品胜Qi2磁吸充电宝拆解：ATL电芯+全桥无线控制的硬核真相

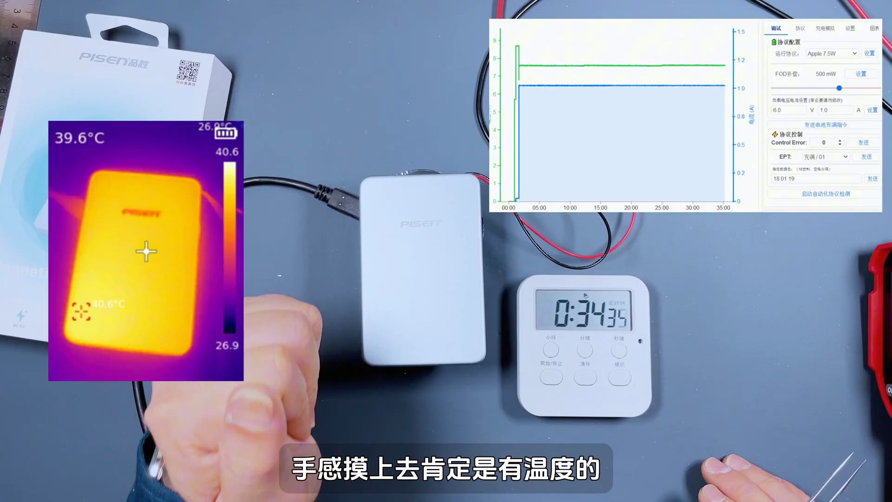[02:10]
On screen: spot 39.6°C
肯定是有温度的这个时候我们用瑞相仪踩到它表面的温度为40.6摄氏度这个温度不算高我们现在就是让它冷却下来接着就是做QI-2的15瓦功率拉载现在是这个充电宝Q